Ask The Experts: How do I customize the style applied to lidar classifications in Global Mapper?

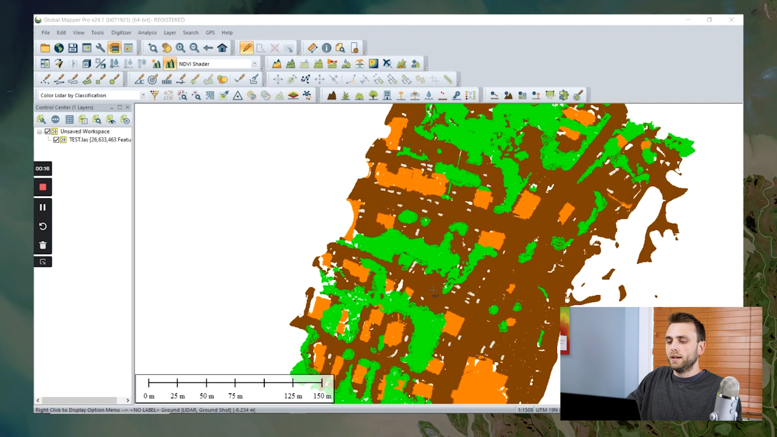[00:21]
So we can see here that I have some point cloud data loaded, and I've already done the work of assigning classification to points that make up our ground and our build, buildings, and our trees.
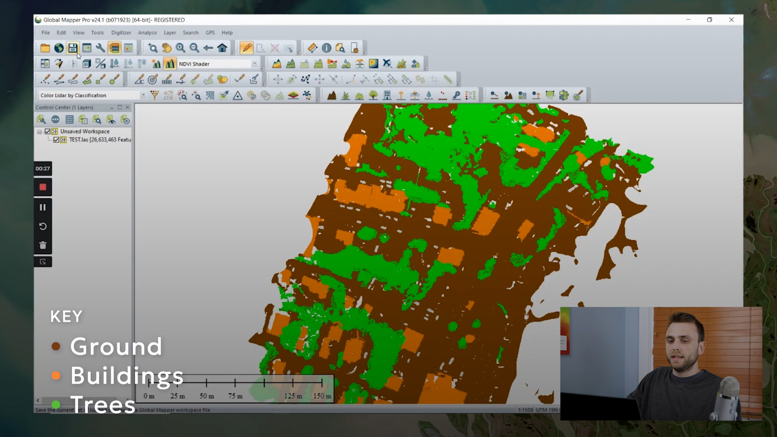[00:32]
If we open our 3D viewer here, we can see that there are a lot of these little spots of unclassified points.
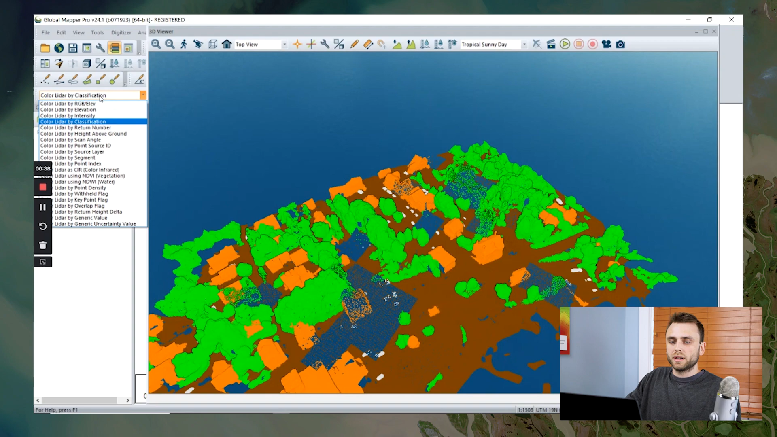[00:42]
And if we switch to color by RGB, we can see that these are vehicles within our study site.
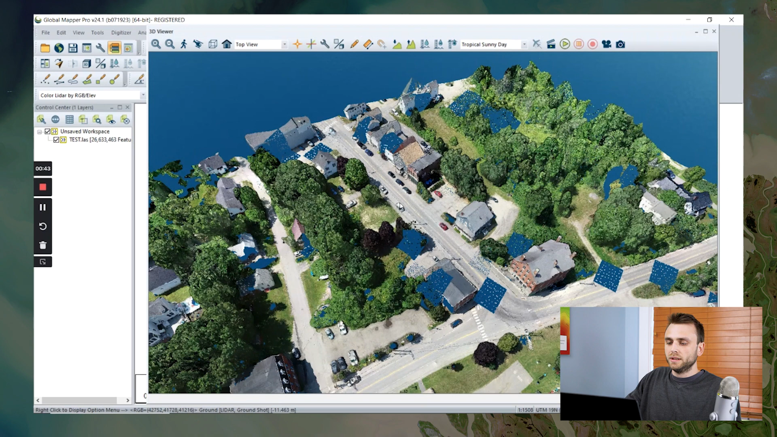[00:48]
Now these don't really fit into any of our built-in classification types. If we can quickly look at our list of built-in classification types, ground, low, medium, high vegetation, buildings, etc.
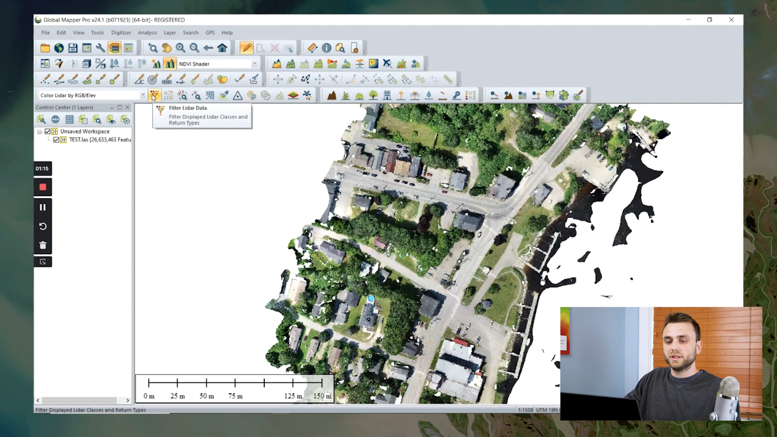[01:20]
So today we're going to create a custom classification that we can assign these vehicles to. So I'm going to open up this filter LiDAR data tool. I'm going to scroll down to one of these empty slots, this reserved for ASPRS definition.
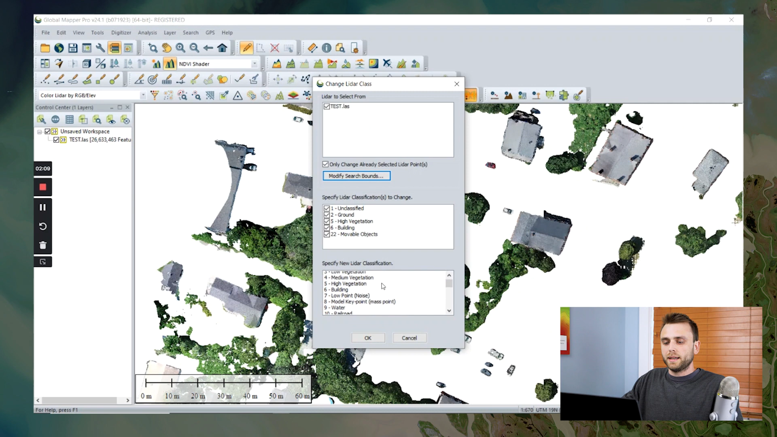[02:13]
By selecting this change LiDAR class tool, I'm going to scroll down this list to our new classification, our movable objects classification. I'm going to select that.
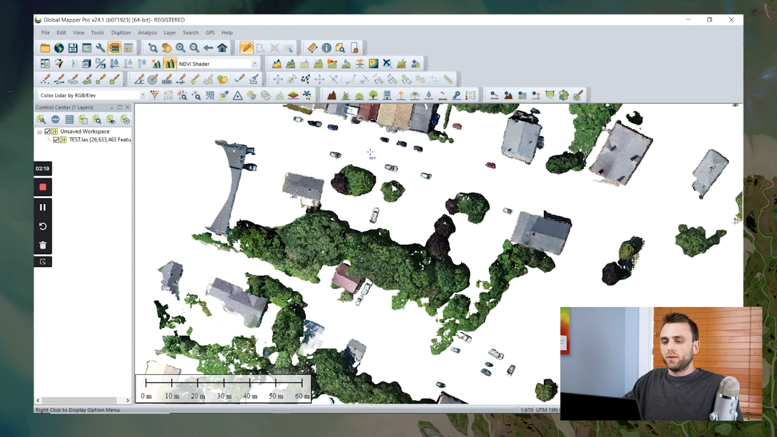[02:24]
And we have now assigned these points our new classification. If we switch to color by classification, we can see that they have now been assigned correctly into a useful class.
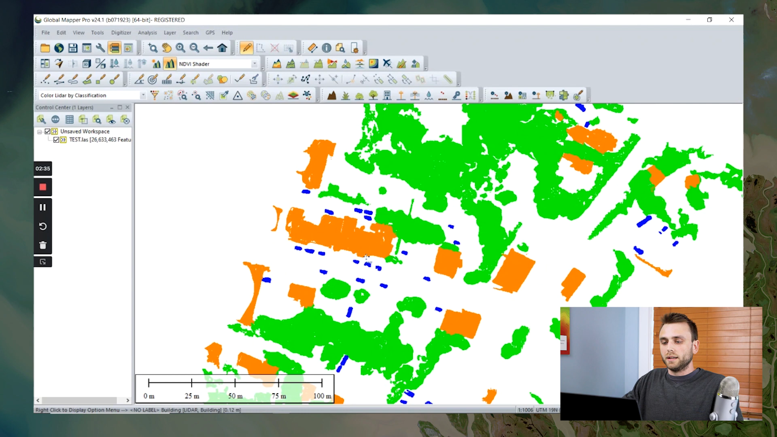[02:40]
Now we can also customize the styling of our built-in classification types. And we can do this again in our filter LiDAR data. I'm going to turn my ground back on quickly. Let's say we want to change the color of our buildings. So I'm going to right click on this building classification.
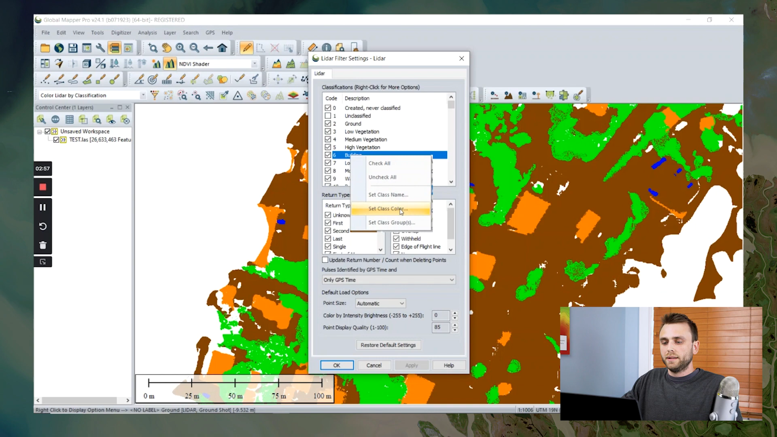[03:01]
I'm going to set our class color. Let's make them yellow. I'm going to apply the change.
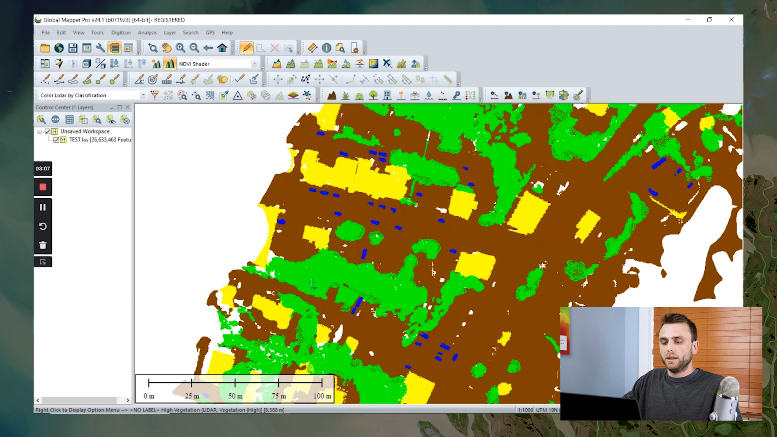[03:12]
You can see here that we've now edited the styling for that particular classification.